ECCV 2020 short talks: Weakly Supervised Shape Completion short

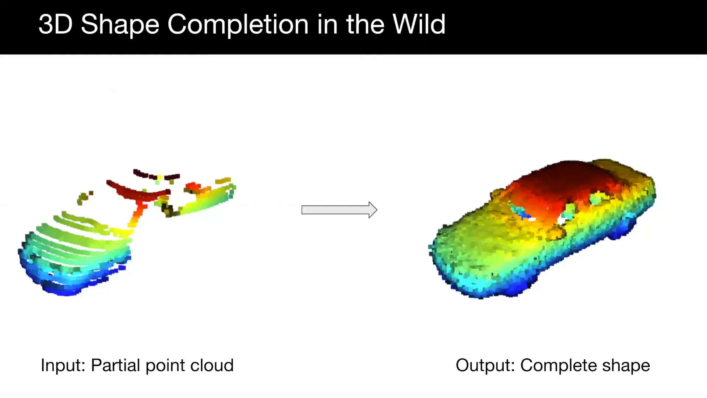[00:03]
Our goal is to predict a complete shape given a real-world sparse partial point cloud.
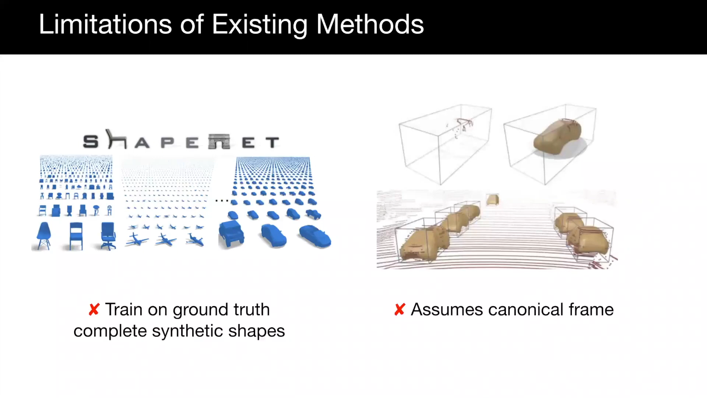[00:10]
Previous shape composition methods require ground-truth shapes from synthetic data and assume the input partial point cloud is aligned and normalized to a canonical frame.
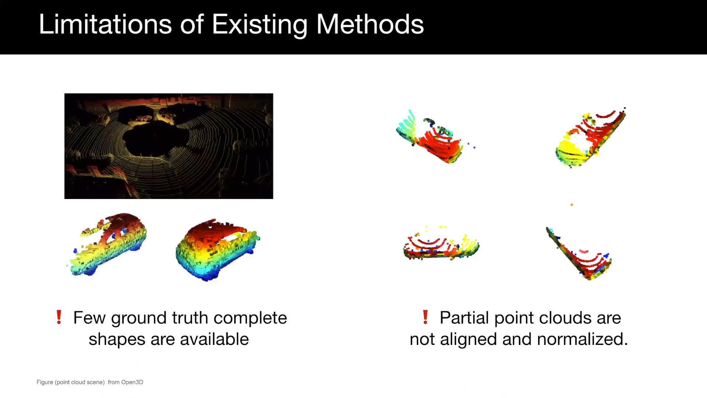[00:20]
These methods do not transfer well to real data since both these conditions are not available. We therefore propose a weakly supervised method for 3D shape composition that trains
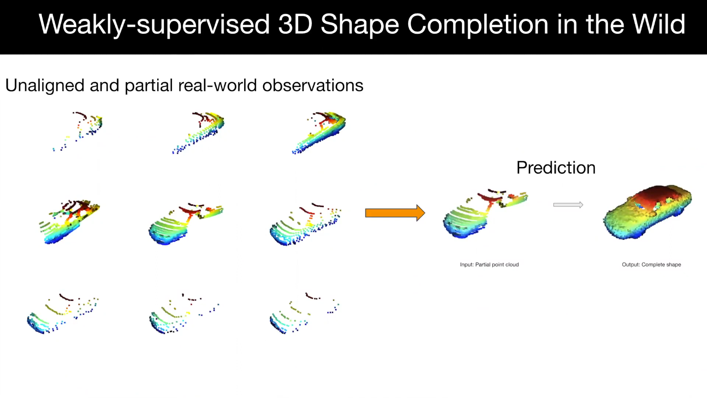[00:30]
only on sets of unaligned and partial real-world observations of objects and learns to output complete shapes. Our key insight is that multiple views of a single object can respond to the same complete shape.
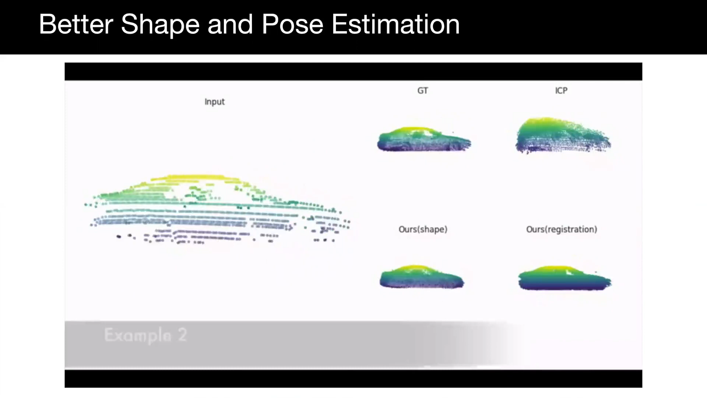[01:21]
Without ground-truth shape or pose, our method learns to complete 3D shapes on real-world in-the-wild partial point clouds. Thanks. ..